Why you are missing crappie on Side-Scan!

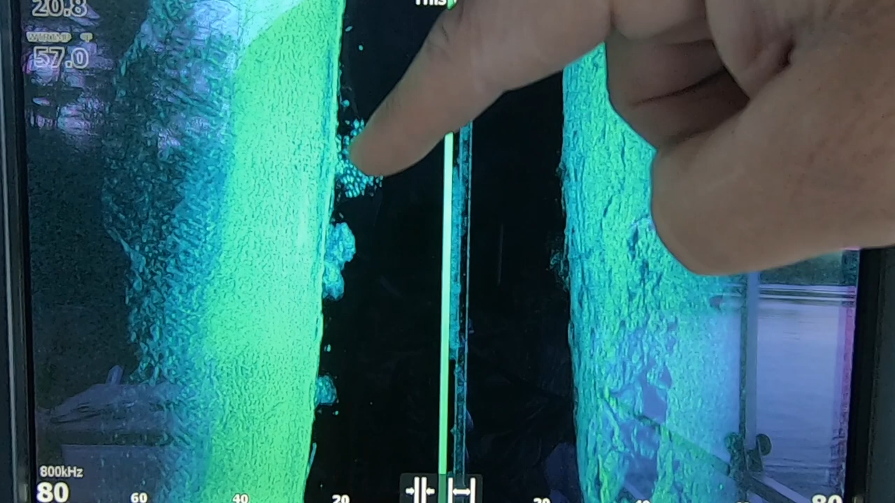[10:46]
to about 25 feet but you can see the shadows that are over here on the ground
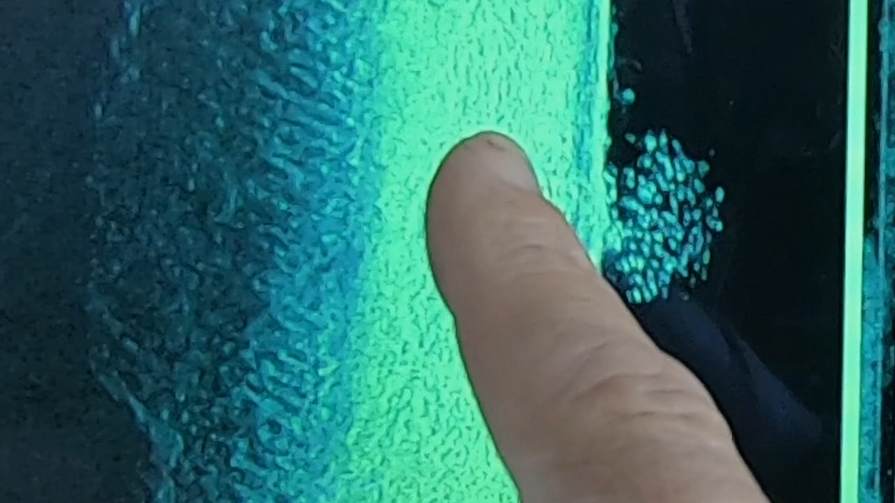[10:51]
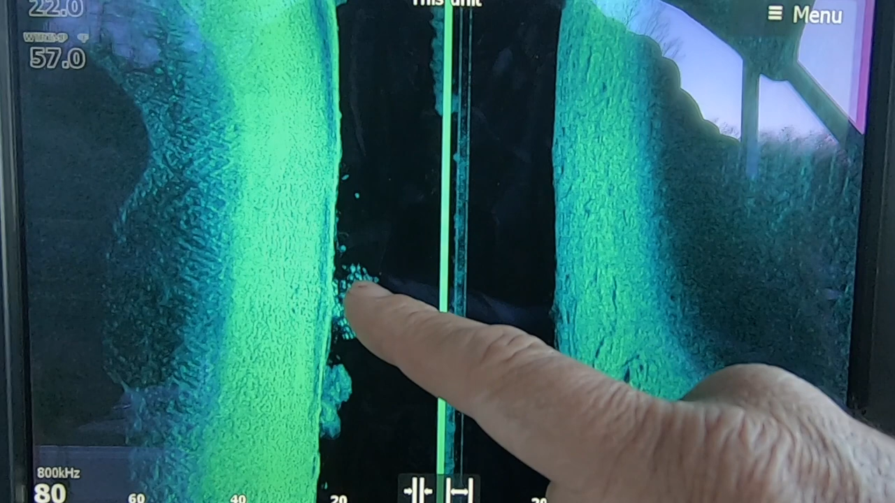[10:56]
cast a little bit but those are those fish are low in the water column I had to let that jig drop so that's how uh that's
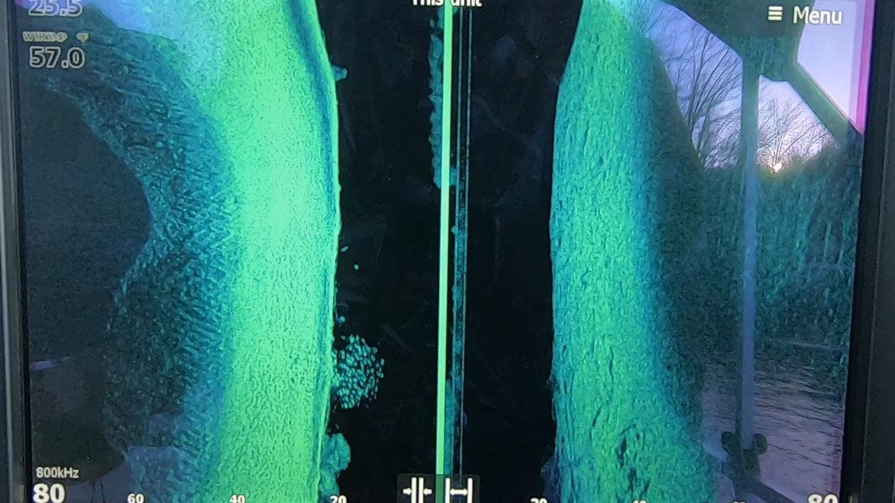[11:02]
what I was fishing that that's what they look like